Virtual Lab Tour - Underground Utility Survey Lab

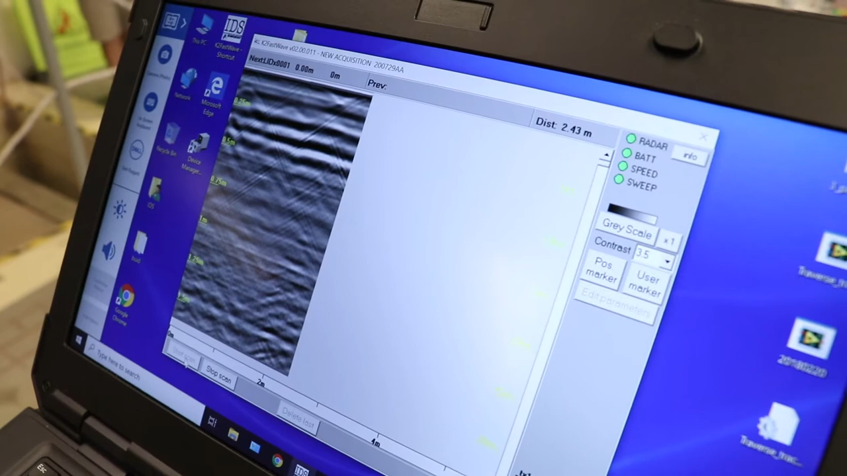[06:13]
那推到尾的時候呢就看到了那我們有不同這些
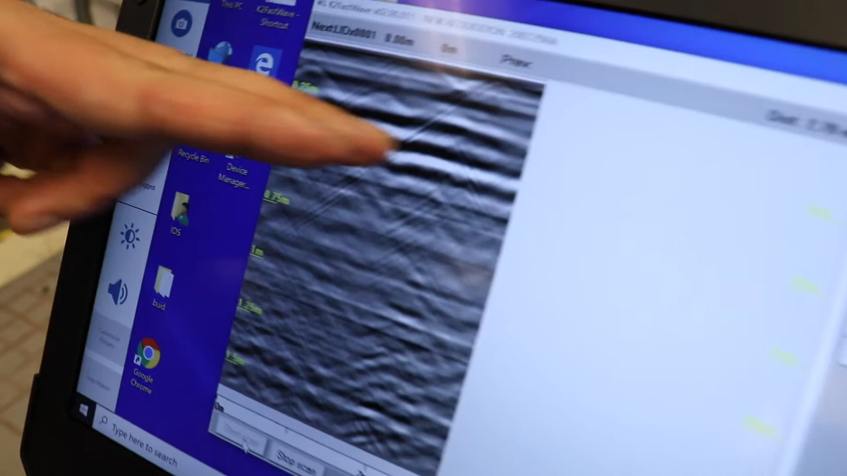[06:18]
黑黑白白的反射就是那些不同的泥分層的反射那我們
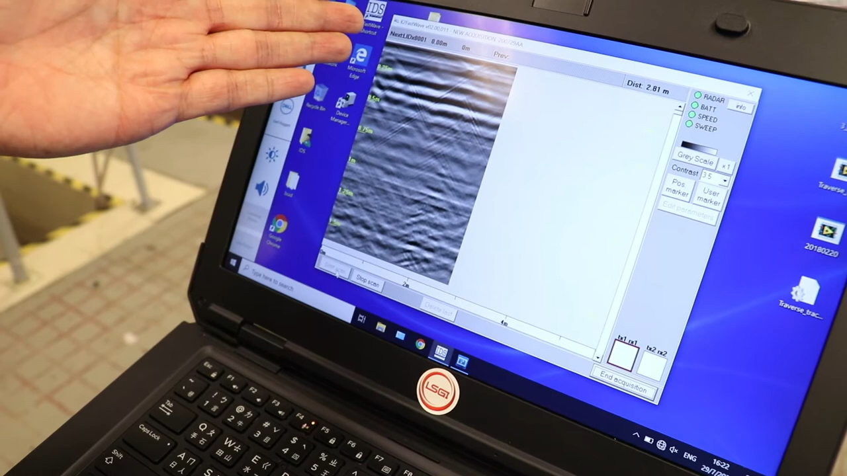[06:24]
看到這些這樣的反射那可以其實呢不單止停留在我現在這個位置我們可以拉回那個雷達向後走
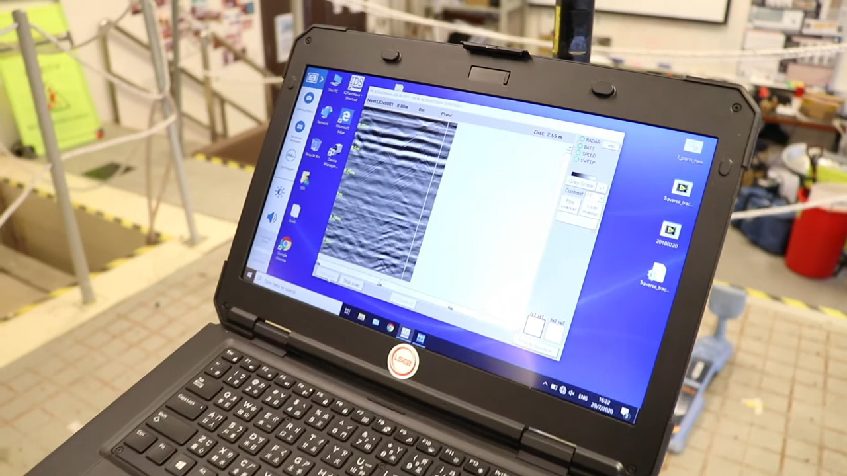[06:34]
那我一路再找回究竟我們想有興趣的一些目標來到這個
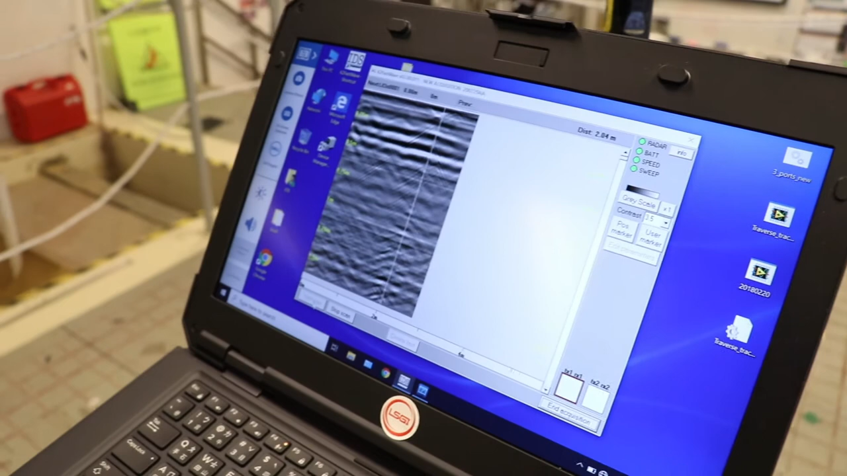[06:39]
位了那這個位那這個位有什麼特別呢其實看到這裡上面有一個兜兜上面
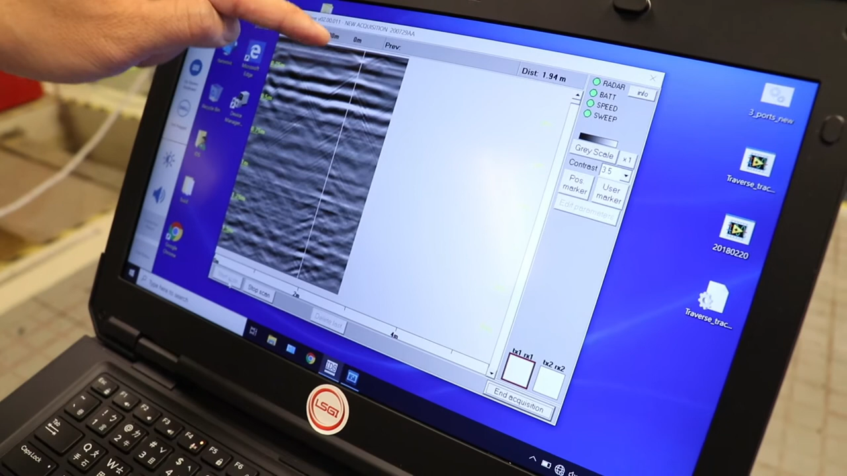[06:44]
有一個兜兜這個兜兜是其他地方沒有的其他地方呢你會看到很平
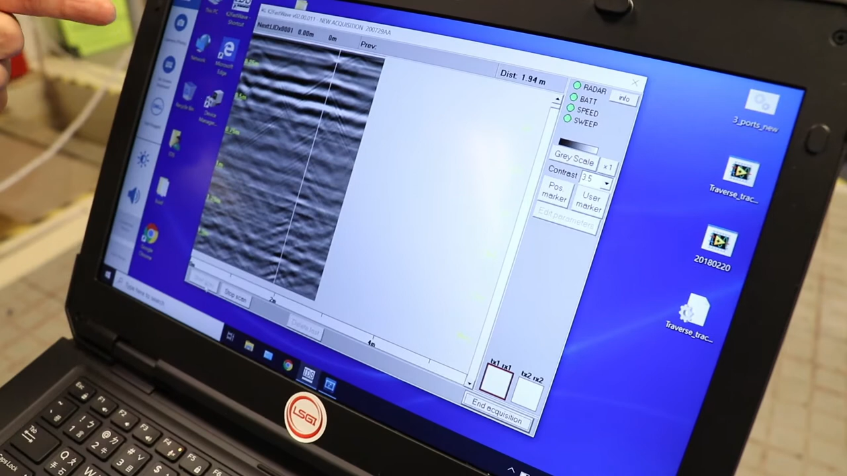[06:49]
均有那個那個地表的反射呢走在周圍
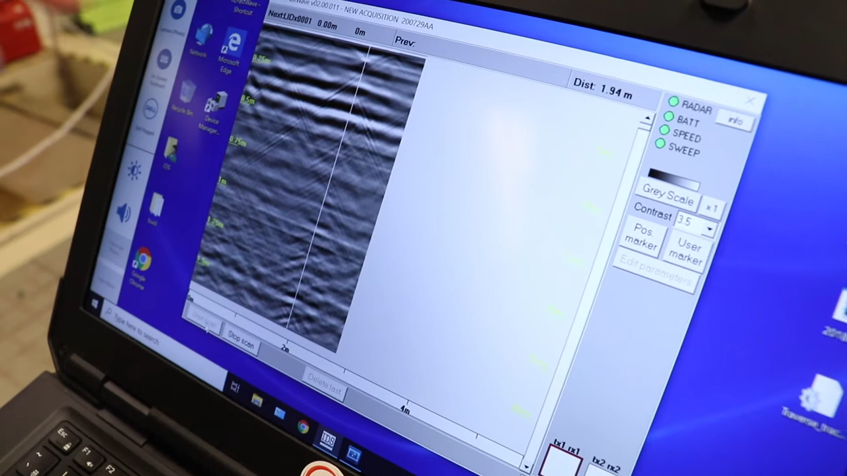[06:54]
那但是唯獨呢那這個位置呢有一個這樣的叫做好像飯煲那樣的反射
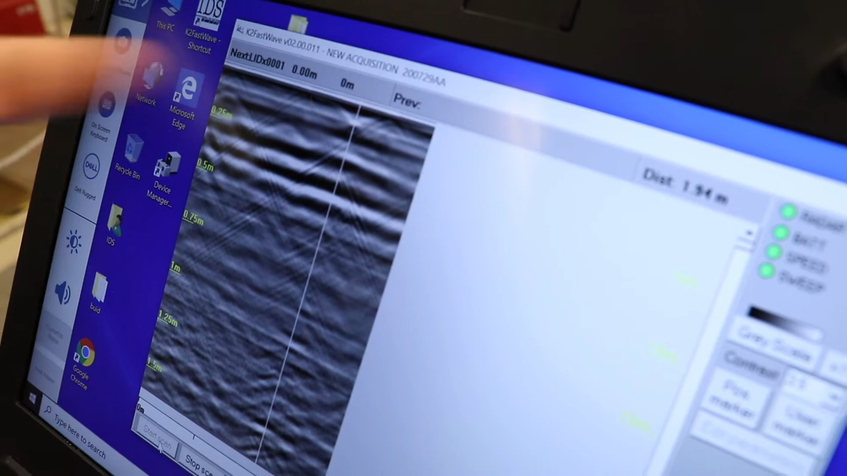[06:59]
那其實這些位呢其實在城市裡面都相當之多的那這樣那我們可以
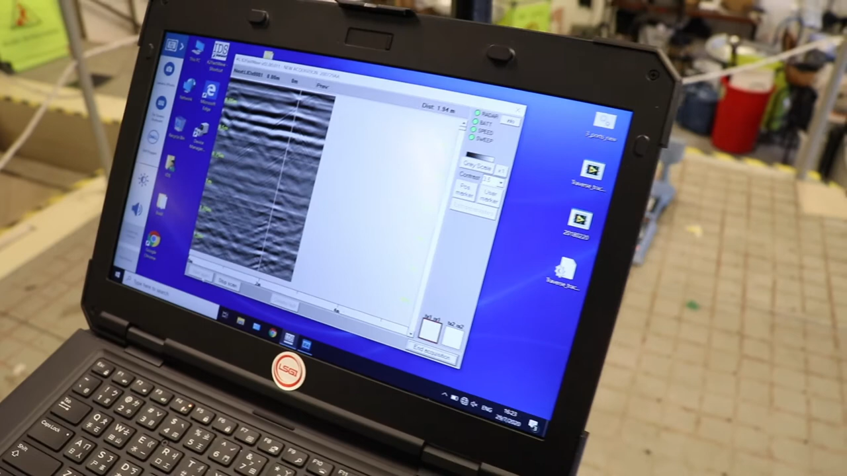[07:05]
其實去再看一下究竟這個兜兜有些什麼來的
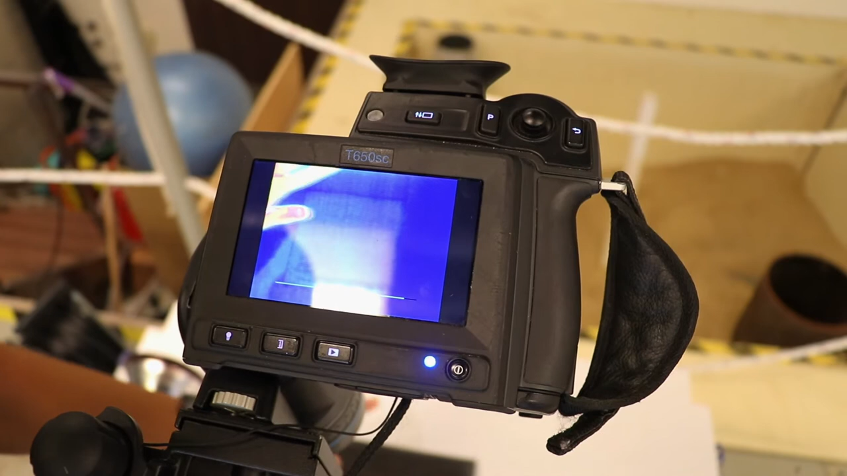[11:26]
就是面前的溫度是怎麼樣就是現在大家看到我的手掌是不是手掌那麼我面前呢就是這塊玻璃纖維
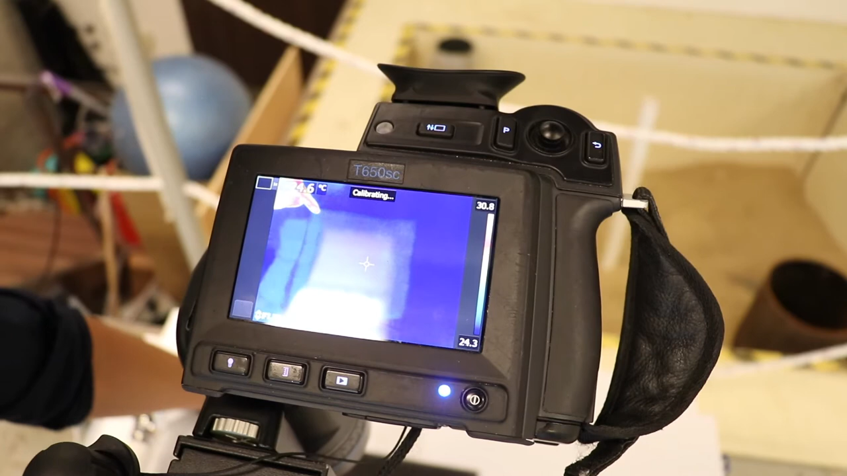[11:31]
左上角右上角左下角
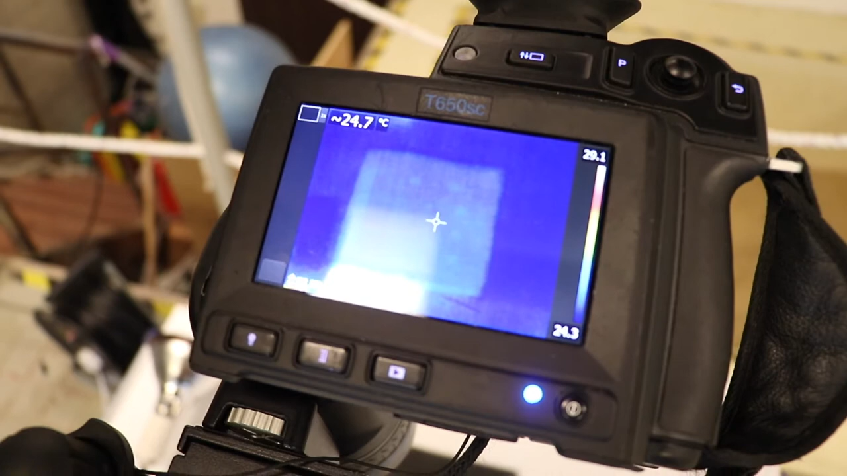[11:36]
On screen: spot 24.7°C
右下角那大家眨眼看呢其實它沒有什麼的
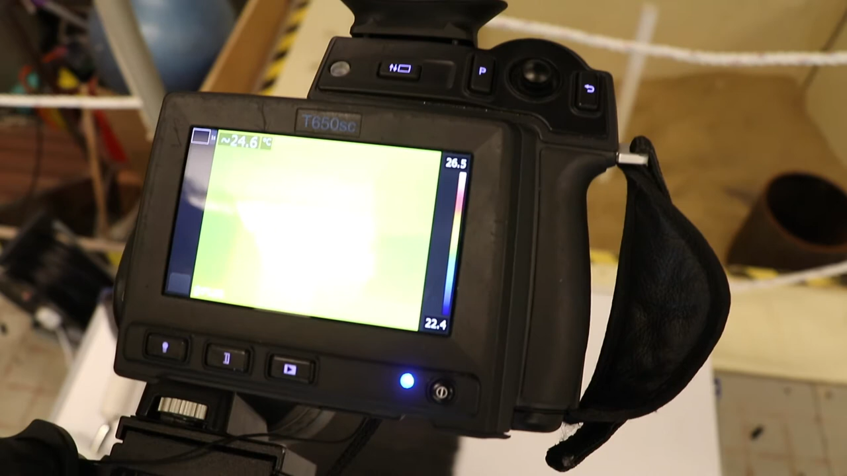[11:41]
On screen: spot 24.6°C
就算肉眼看用紅外線看呢當它跟那個溫度跟室內的
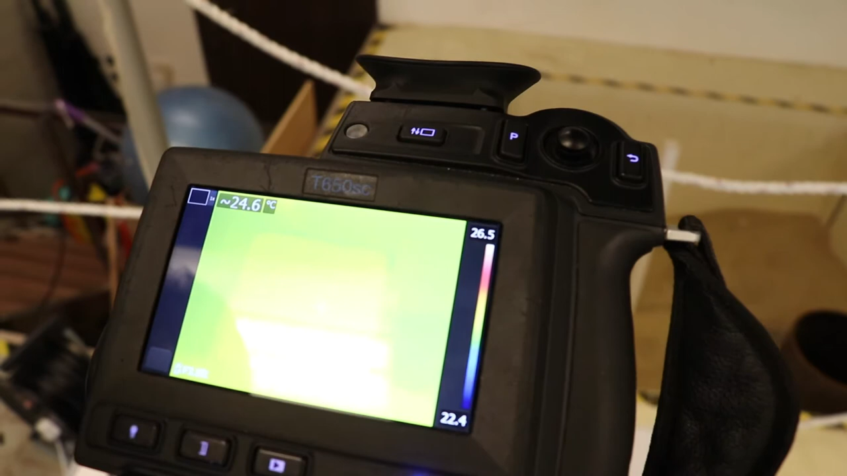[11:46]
On screen: spot 24.6°C
溫差是沒有什麼分別的時候呢其實你看不到有什麼分別那但是當我
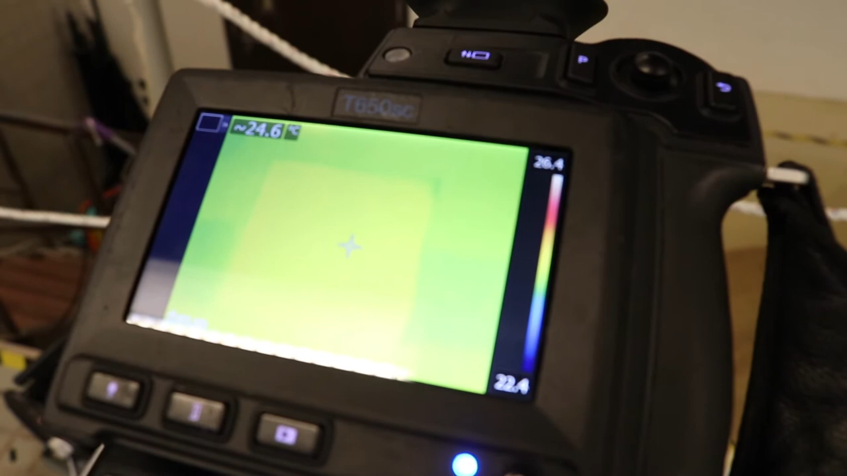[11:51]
On screen: spot 24.6°C
再做多一點點工作就是我現在在我面前呢有一部
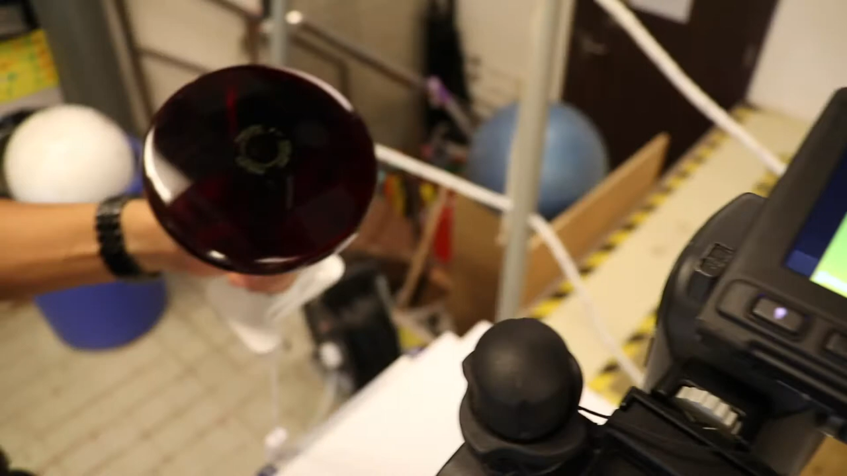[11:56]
有盞燈啊有盞燈呢就是紅外線的熱燈那我開著了它
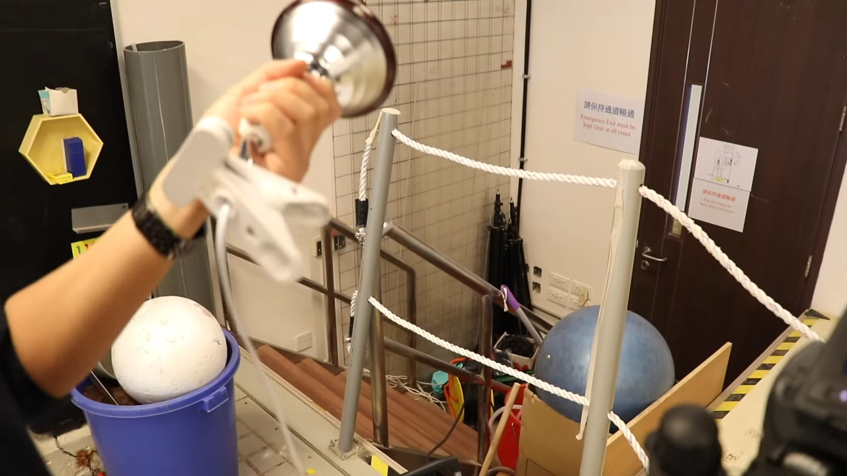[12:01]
開著了它將它照到這個玻璃纖維面
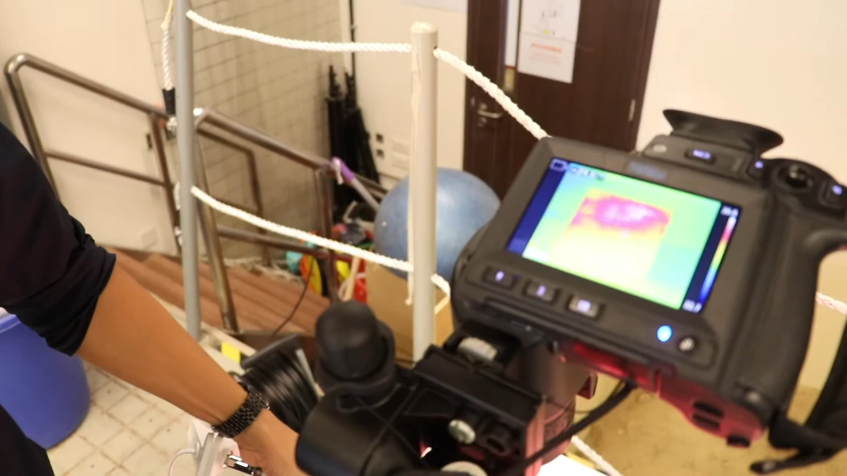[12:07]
那大家很明顯看到呢那我開始有個熱能了熱能的反射了